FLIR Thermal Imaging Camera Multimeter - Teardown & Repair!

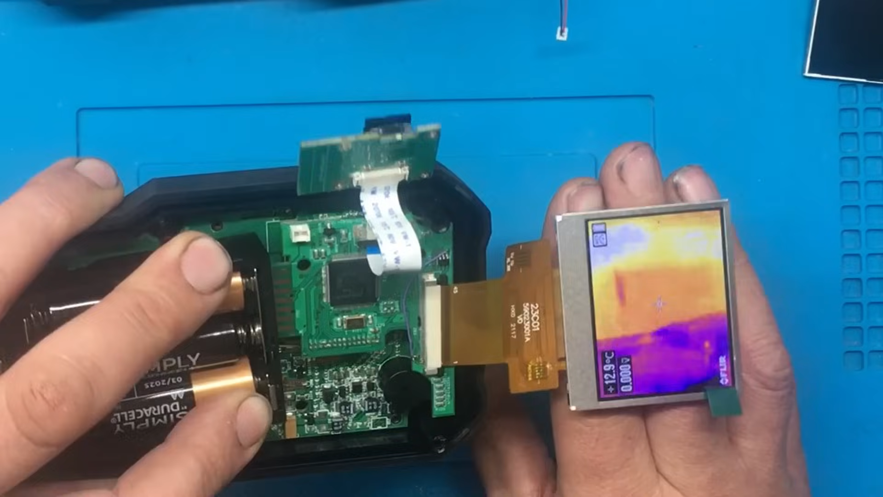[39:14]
I don't know if that's coming through on the camera there, but yeah. Right, I think that little bodge might have just paid off.